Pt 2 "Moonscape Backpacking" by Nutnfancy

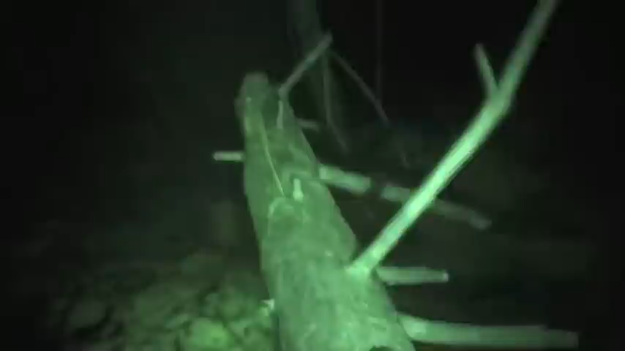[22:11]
Took a lot of energy to break that. Oh dude.
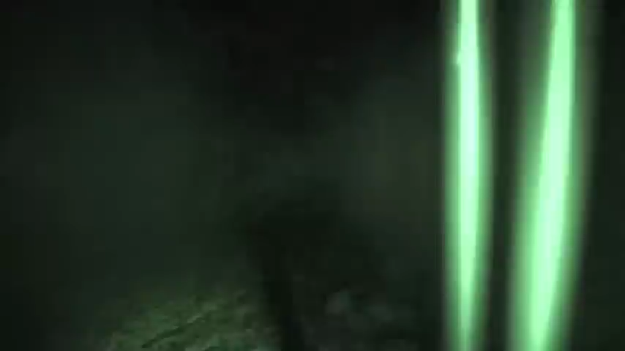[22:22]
Just fell in that hole again. That was super smart.
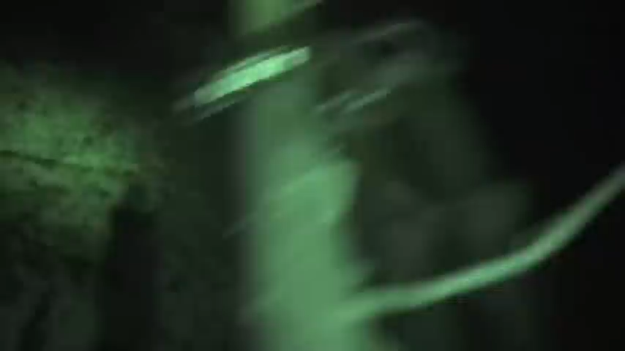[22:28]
Let's see we've got a beacon on the tent over here.
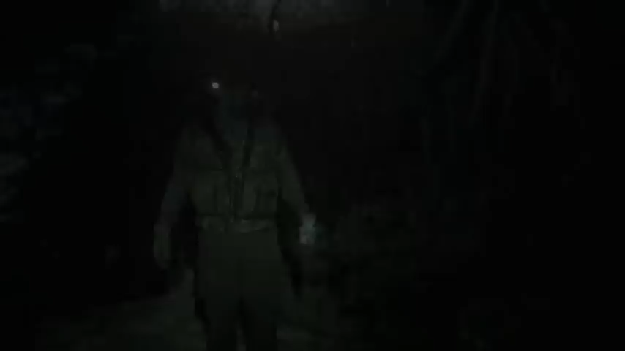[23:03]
That looks like some good natural tender to me. Check this out.
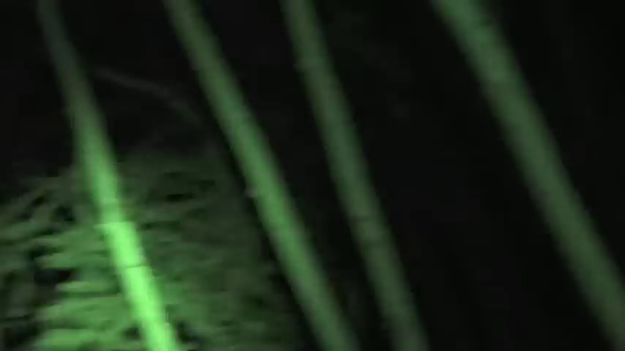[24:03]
But I don't seem to be saving a lot of calories. Really tempted to break out the buck hoodlum and the sawvivor.
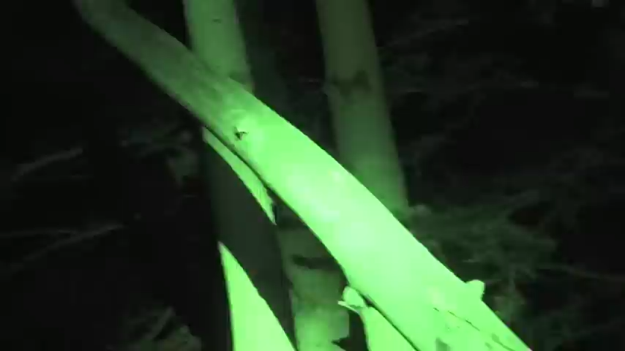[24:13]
There's a good candidate right there. It's a dead quakey. Not exactly vertical. Close enough. I'll see if I can pull that one out.
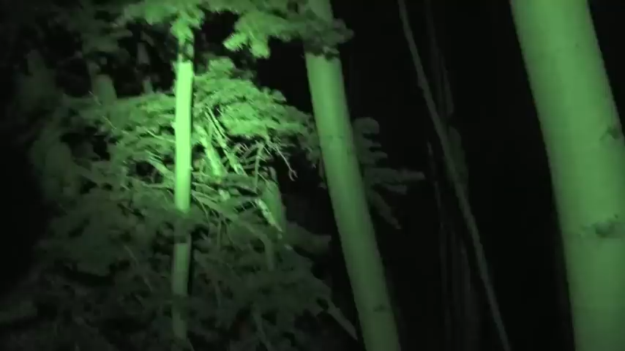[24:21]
Drag those back to camp. Process them with our little knives.
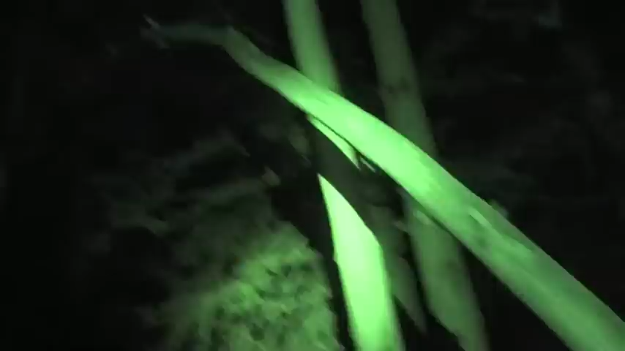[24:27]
Maybe. Well off camera I was wrenching that thing pretty hard.
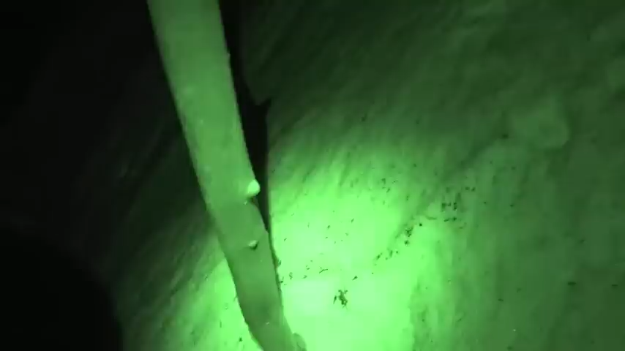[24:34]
It is not rotten and it's in there. Without hurting myself I don't think I can get that one.
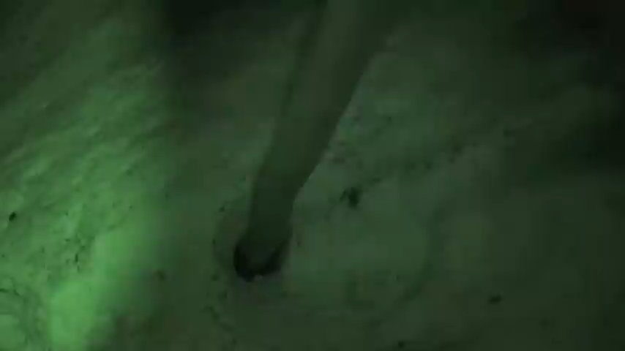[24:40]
Bummer. Keep you in mind though in case I come back with a saw. How about this one right here?
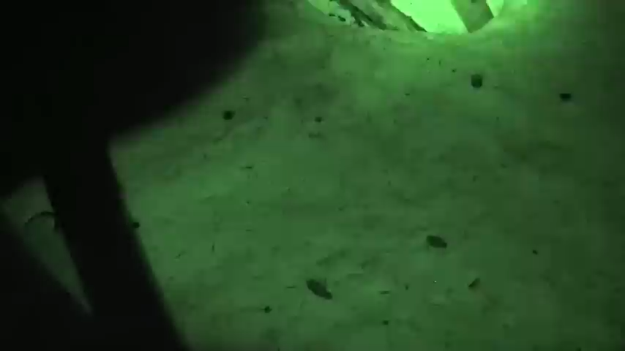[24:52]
Alright.
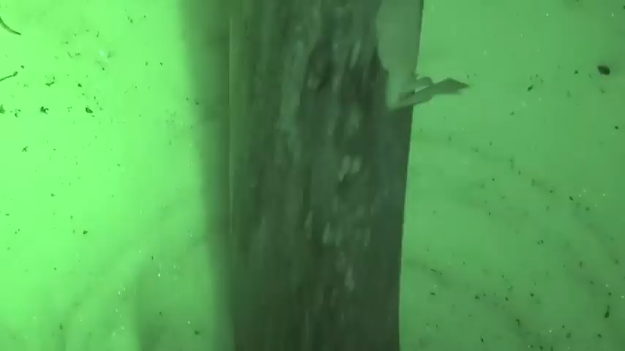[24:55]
Even this little fella is laughing at me. So how about we notch it a little bit.
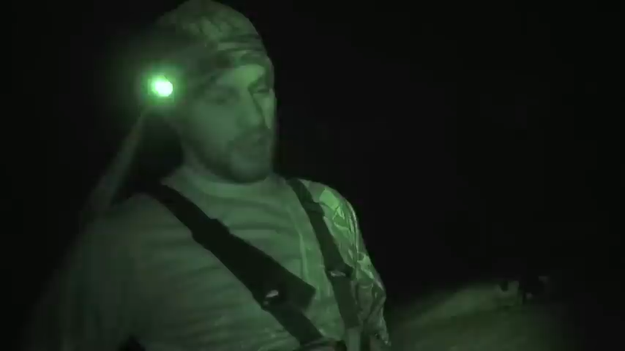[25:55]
And a big knife to shear the small limbs off instead of cutting. Yeah. Just to sit there.
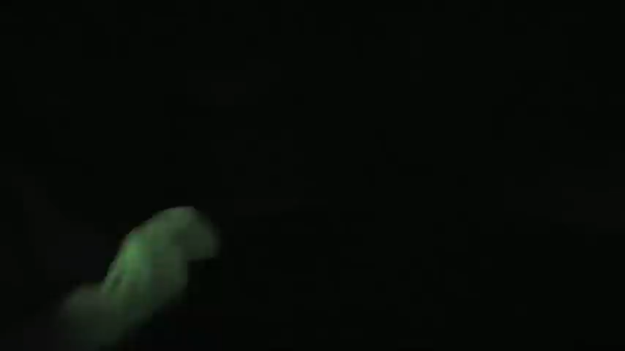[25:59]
Yeah. This pile of wood took me about 15 minutes to score.
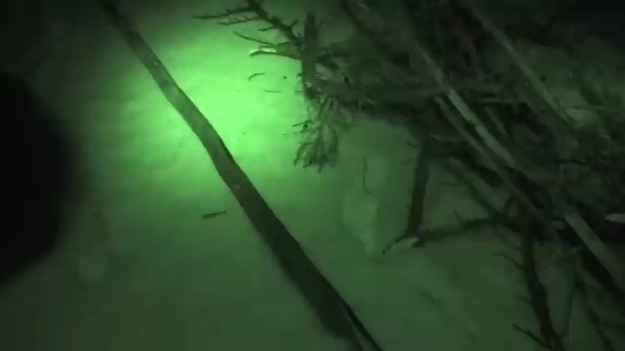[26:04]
Even this little thing was giving me fits. I had to notch it with the mora to break it because it's not rotten. Yeah. Alright.
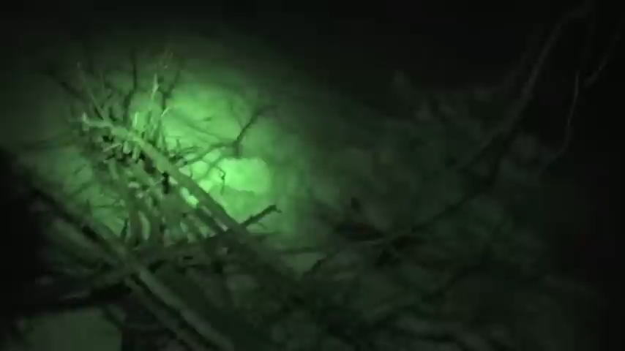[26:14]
I'll grab this bundle right here. I'm kind of concerned about our base.
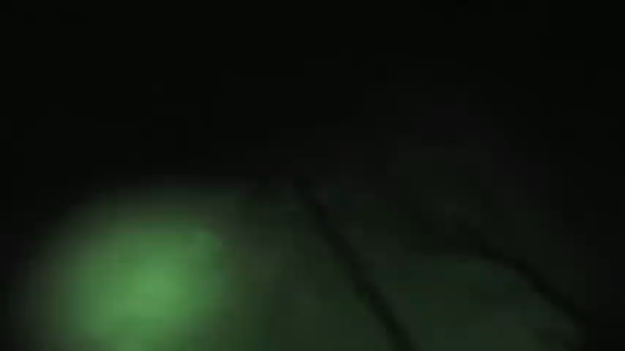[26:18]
You know? Yeah. Breaking big enough pieces for that.
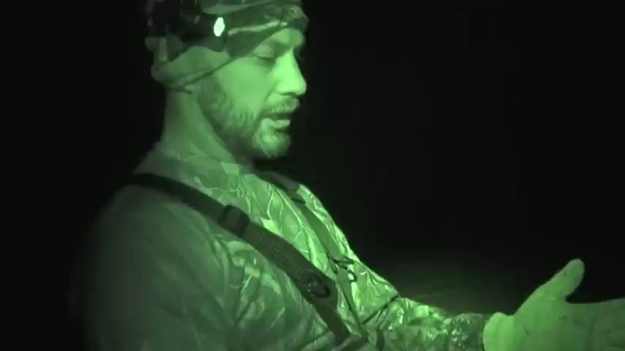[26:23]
Oh you know I did get kind of some big pieces of bark. We can try that. I hope they're not too damp.
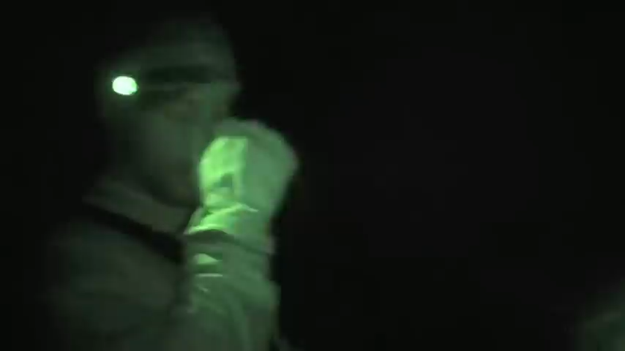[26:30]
Okay. That fire burns through stuff though. We need some big old logs.
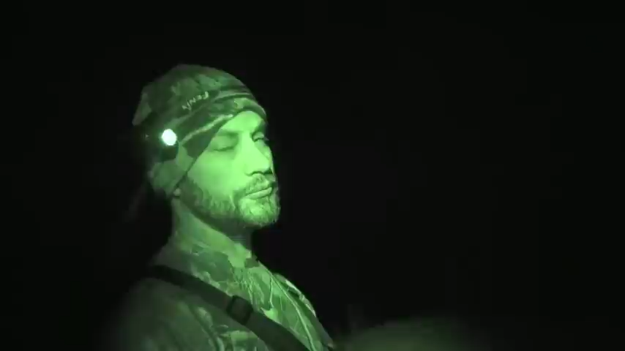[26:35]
Otherwise it's going to be China Syndrome to the ground.
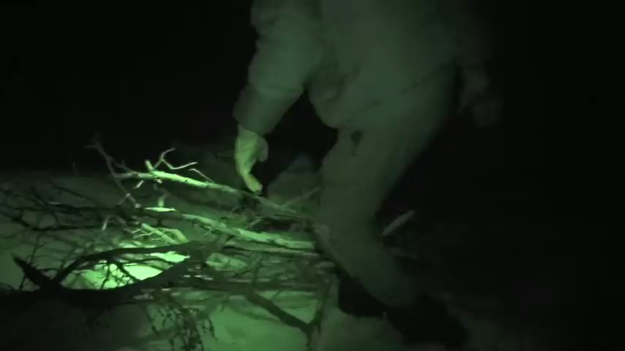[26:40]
Another thing that I don't really dig is that I know there's moisture in this bark here.
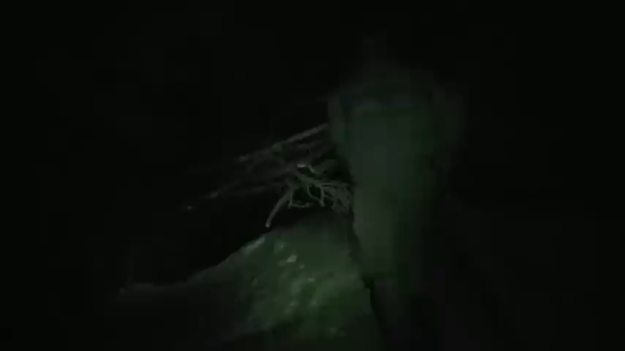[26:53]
It's nice having that beacon on the tent isn't it? Yeah it is. Only you can navigate by that huge moon.